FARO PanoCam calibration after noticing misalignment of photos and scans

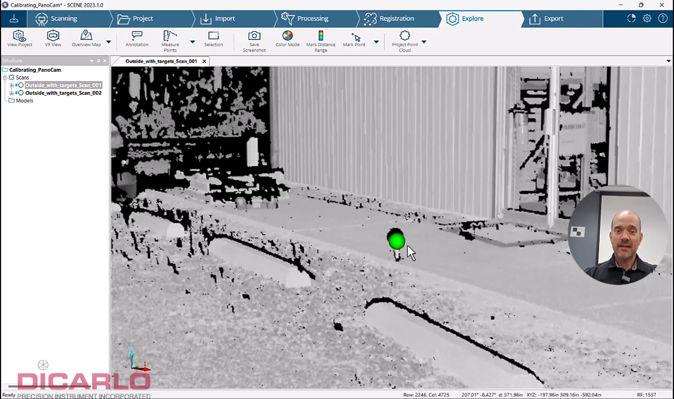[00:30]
So when you turn off the color, you'll see that the actual data is correct, it's where it needs to actually be,
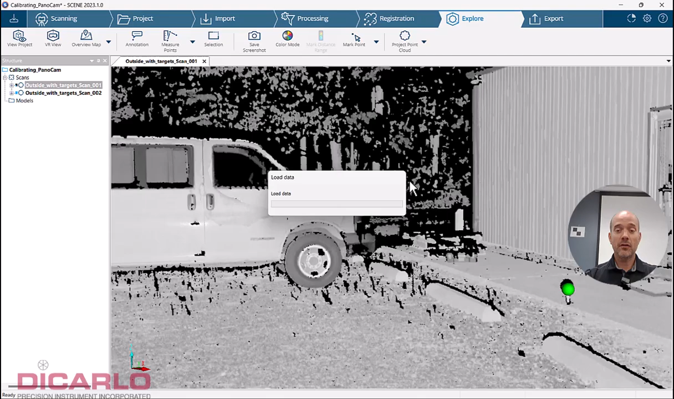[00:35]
but turning on color then makes it look really ugly, right? Or misaligned.
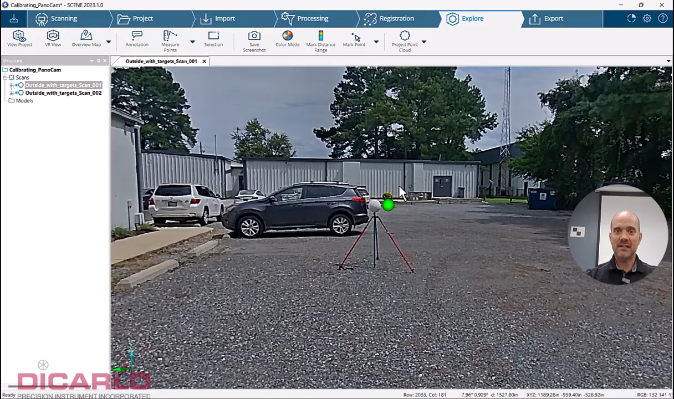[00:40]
Look at this here, we have another misalignment over there, misalignment over there.
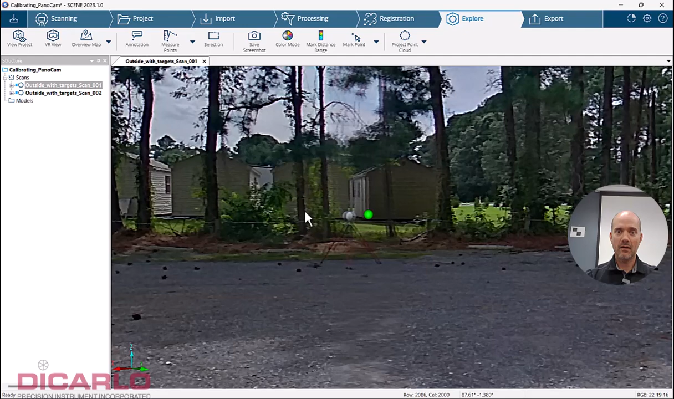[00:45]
This misalignment is not something that you will be able to fix because of the fact that there's actual seams
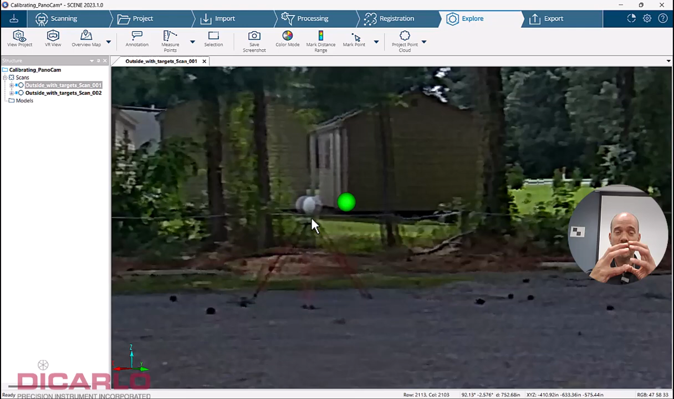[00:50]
between the front and the back lens on the Ricoh Theta Z1 camera,
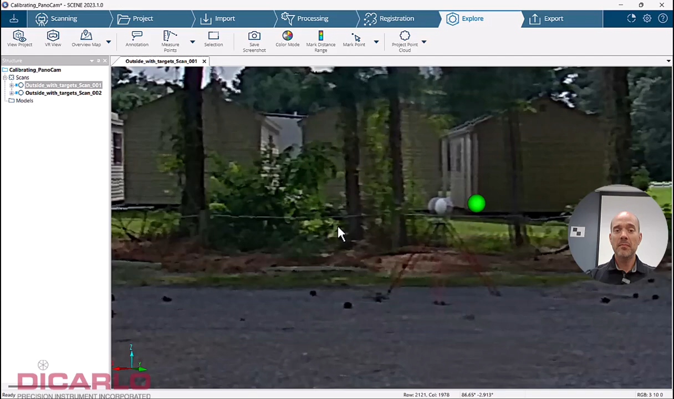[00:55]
but needless to say it's still, I'd wager to say a couple of feet off in this case.
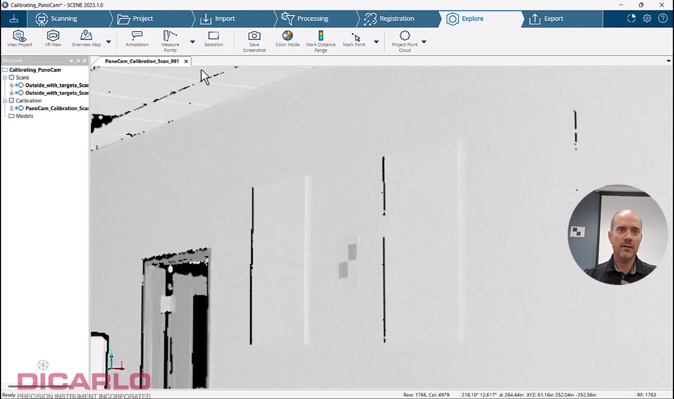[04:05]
So there's no horizontal shift like what we saw outside.
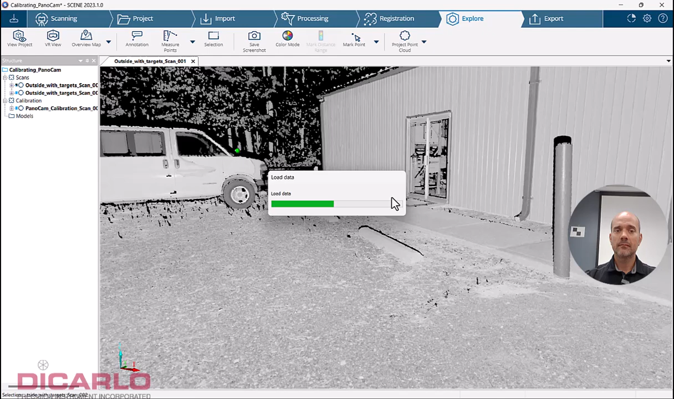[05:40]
Now the only way to actually fix it after you've done the calibration is literally actually getting rid of these scans.
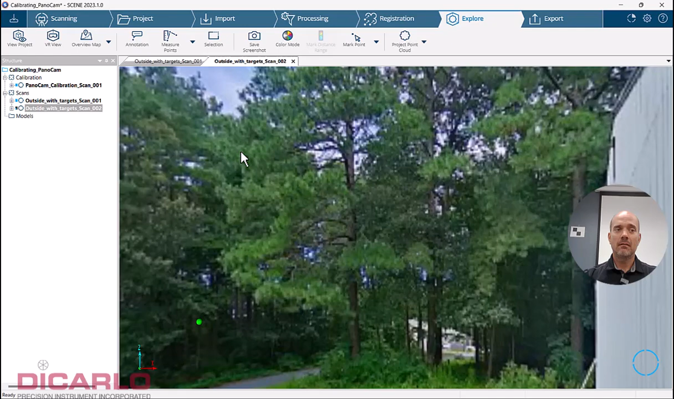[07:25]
It was because I didn't run the actual calibration. The calibration can be run after data collection.
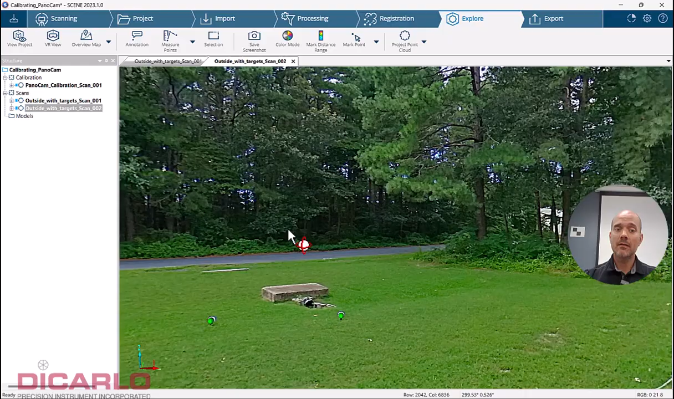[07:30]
You can actually fix the data this way. So now it actually lines up.
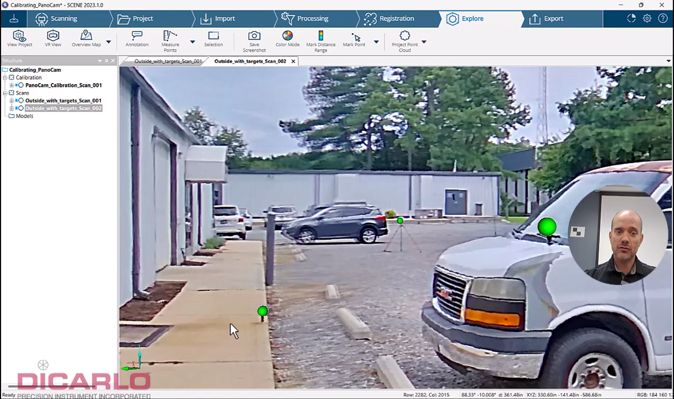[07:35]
So when I turn off my color, they
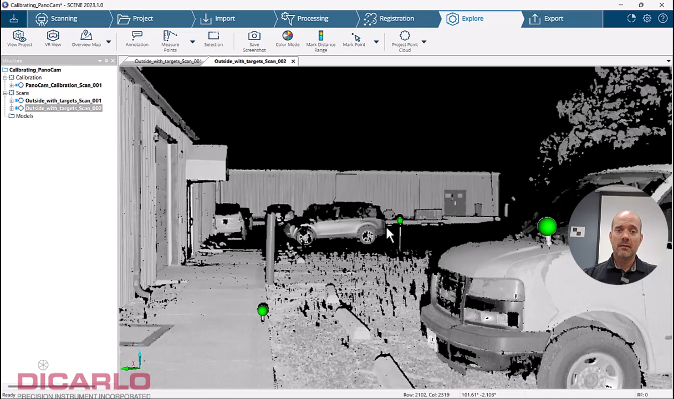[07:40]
are in the same spot where they should be in the pictures too.
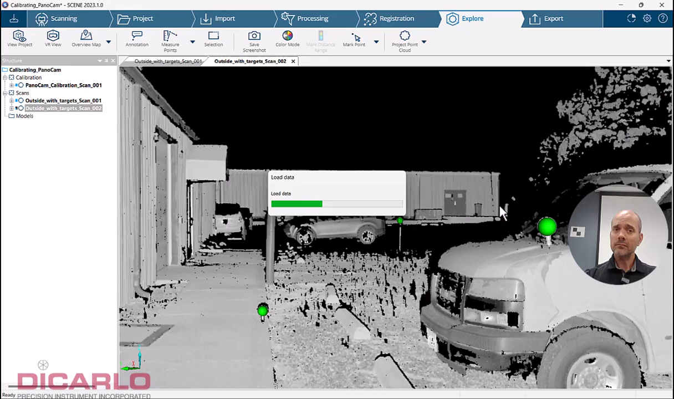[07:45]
So misalignment of PanoCams and the actual scanner can be done after the fact. Drawback is you'll have to reprocess your data and rerun registration.